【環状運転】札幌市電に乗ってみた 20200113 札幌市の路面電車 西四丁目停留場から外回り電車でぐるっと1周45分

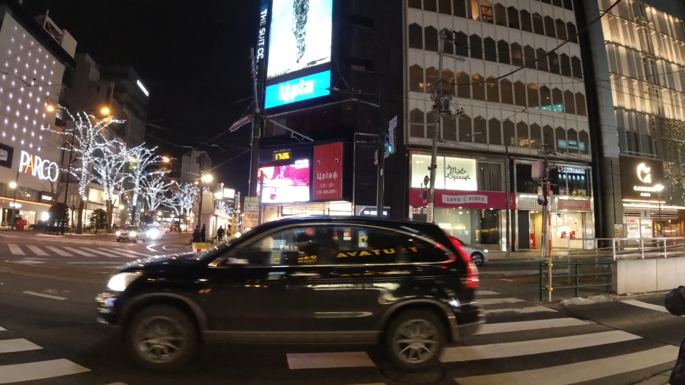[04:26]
で90度曲がるということでねまあ、ここは、まあ、自然のビューポイントでもあるわけです